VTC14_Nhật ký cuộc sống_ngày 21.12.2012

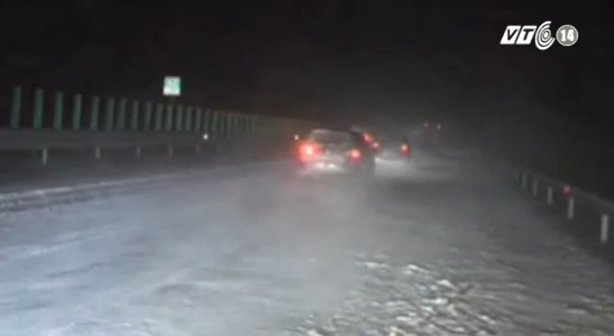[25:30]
Tại miền đông nước này, tuyết dày đã gây ra nhiều tai nạn giao thông, song rất may không có thương vong.